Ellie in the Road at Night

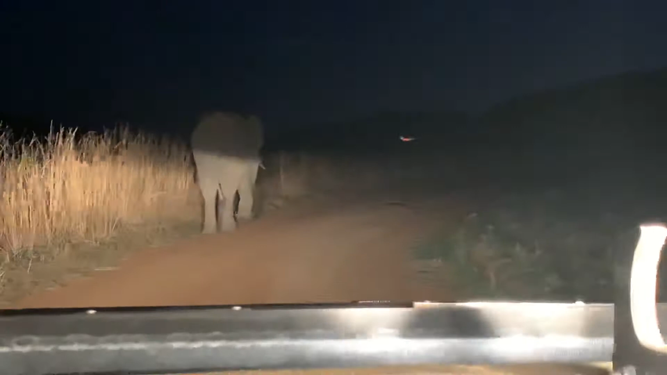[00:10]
least resistance so they often use roads so yeah sometimes they can be a bit spiteful they will just walk in front of you for quite long and sort of just